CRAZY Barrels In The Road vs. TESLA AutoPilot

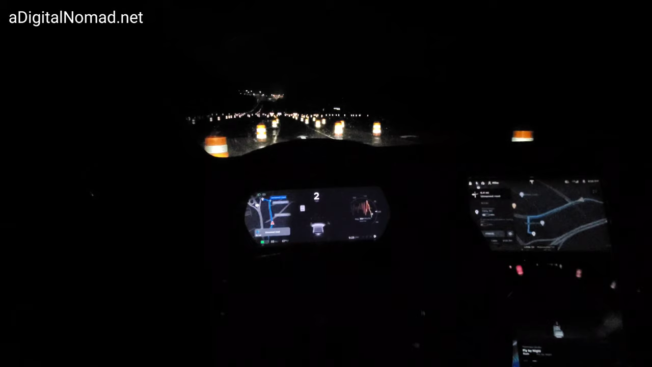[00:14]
look I've never seen so many cones in my life where's the road it won't even let me turn autopilot on oh yeah it's on it's set at 50 miles an hour okay let's try it five five miles an hour is good I don't know what's it gonna do I'm approaching it says a yield it stopped boom okay now I'll tell it to go now
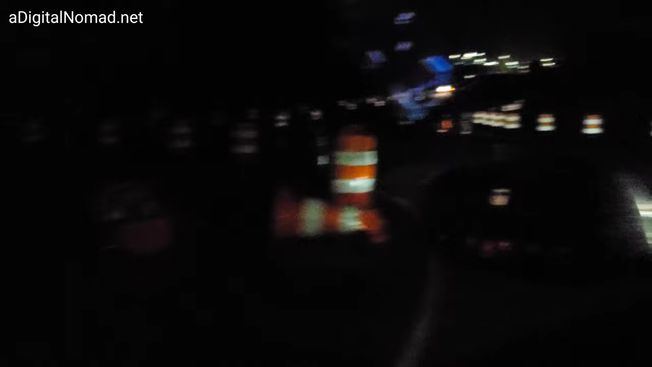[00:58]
are they all being shown on the screen all the different all right no it won't we're on 2020 point 40.3 and all the cones and barrels are gone now now it should definitely turn on but it won't